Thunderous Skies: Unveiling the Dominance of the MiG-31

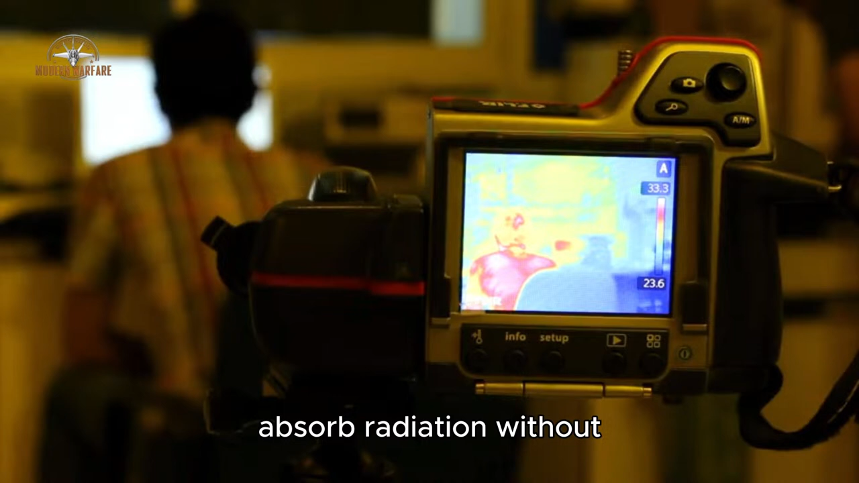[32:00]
These devices used passive thermographic cameras to absorb radiation without emitting any of their own to reduce detection. With this new suite of electronics, the MiG-31 could track 10 targets simultaneously.
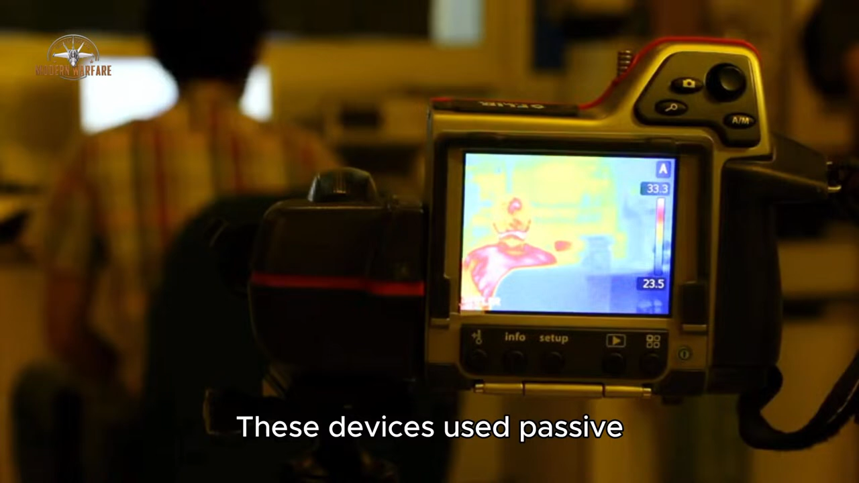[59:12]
These devices used passive thermographic cameras to absorb radiation without emitting any of their own to reduce detection.
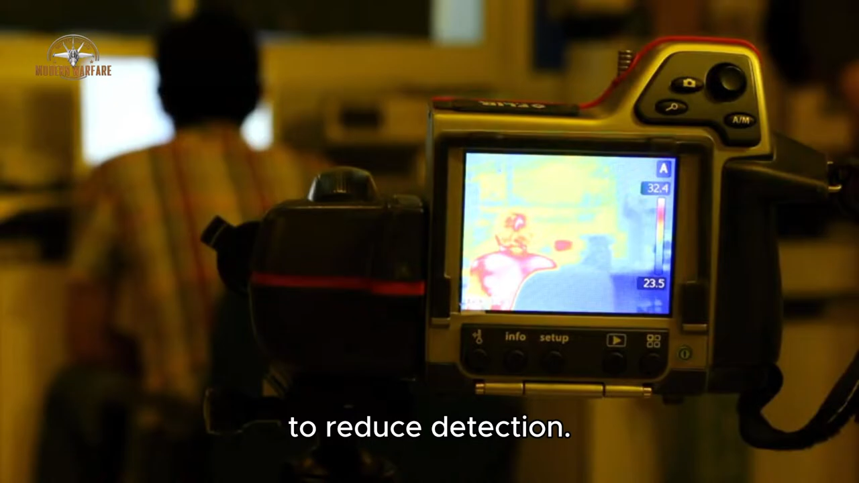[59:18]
With this new suite of electronics, the MiG-31 could track 10 targets simultaneously.